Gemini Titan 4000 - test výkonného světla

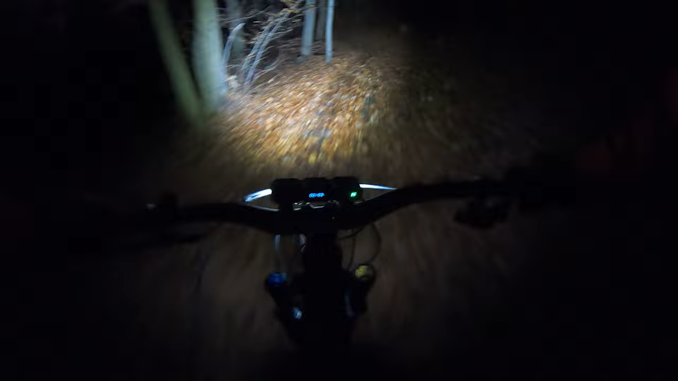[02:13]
To bylo dokonalý, ale vidět je krásně. 10%, vidím prd.